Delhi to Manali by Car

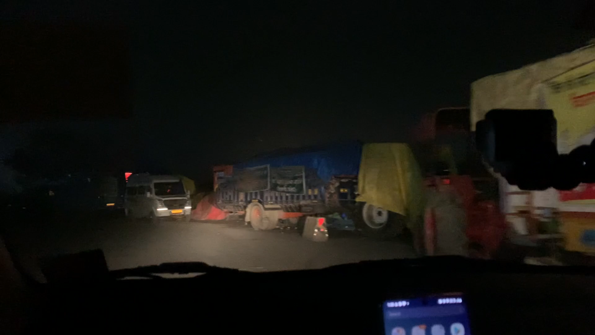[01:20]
सो फाइनली हरियाणा गेट आ गए, बाला आपका स्वागत करता है।
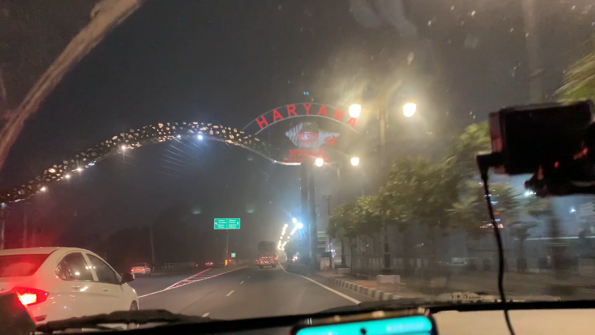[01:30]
तो अब बस समझो हम लोग पहुंच गए, चंडीगढ़ पहुंच गए समझो, अब मेन अंदर तो हमें जाना नहीं है,
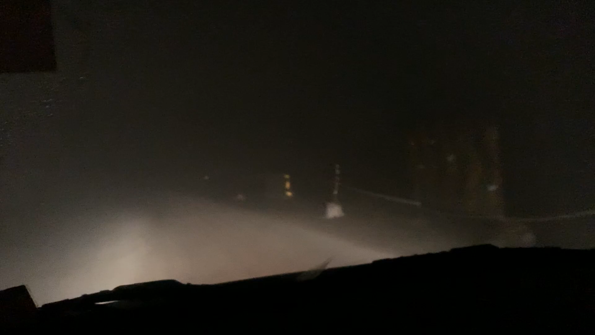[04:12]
बिल्कुल जीरो विजिबिलिटी, और हम पहाड़ों के रास्ते पर आ चुके हैं जो मनाली के लिए कट होता है,